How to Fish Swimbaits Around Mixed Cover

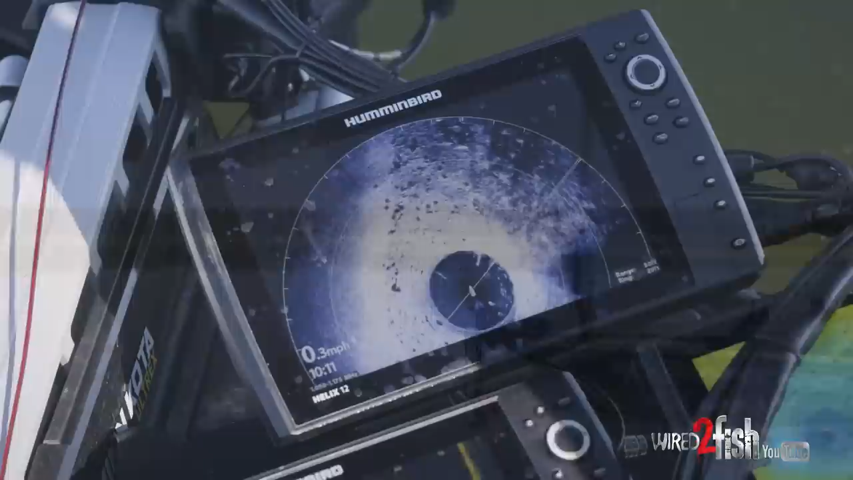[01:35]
grass that's coming out to probably about 12 feet there's grass coontail coming out and
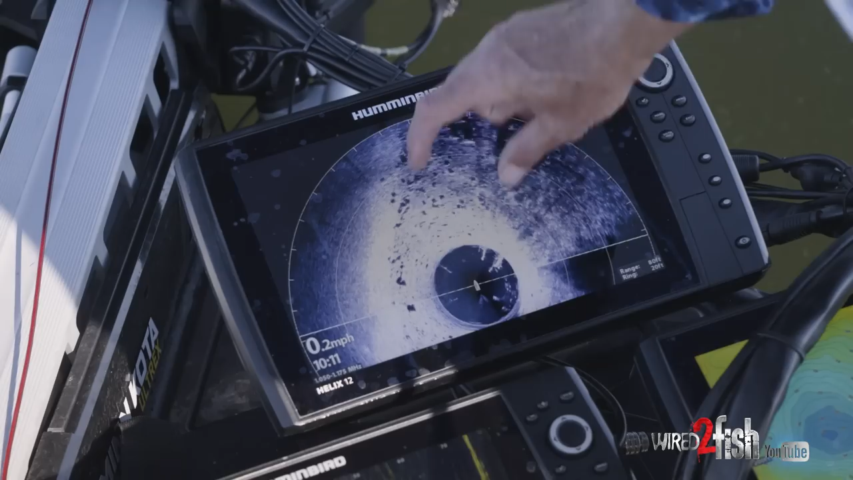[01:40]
you got a pretty good edge and in some places out
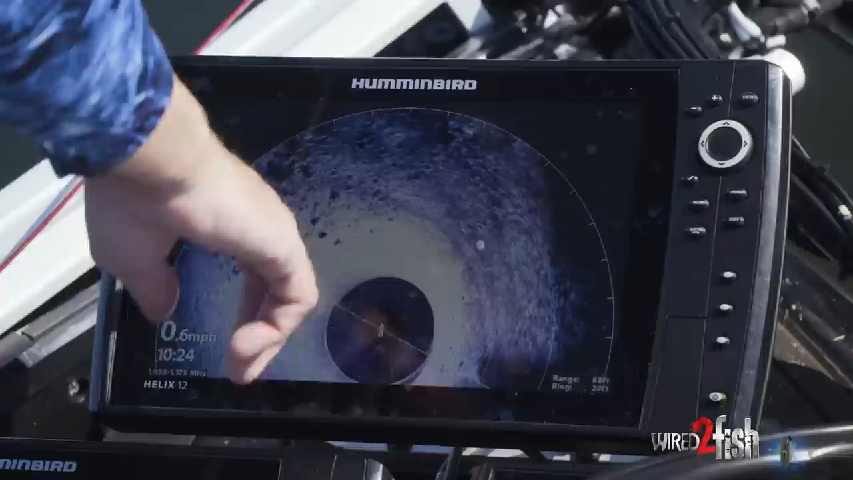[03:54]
On screen: speed 0.6 mph
then there's other places where you've got these patches of rock when I get to those I'm gonna turn my live out here and see you know if there's any